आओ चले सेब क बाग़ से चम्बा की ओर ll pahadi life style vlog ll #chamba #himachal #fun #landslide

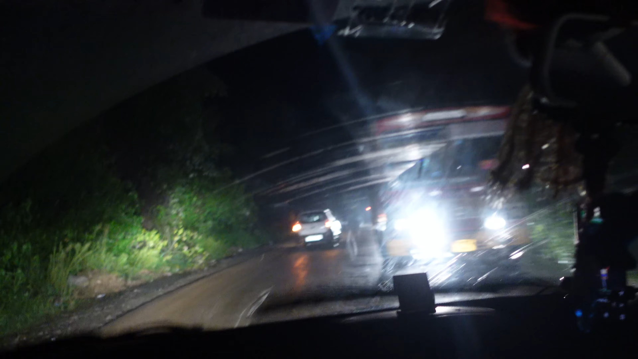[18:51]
पुलिस वाले आगे पीछे भेज रहे हैं बसों से गाड़ी से, तो ऐसा ही लैंडस्लाइड वहाँ भी हो रखा है
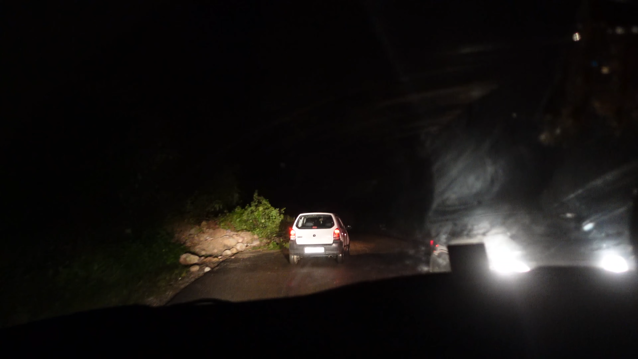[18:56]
खजियार के आसपास, इसीलिए हम वहाँ से नहीं जा पाए, तो सेफ।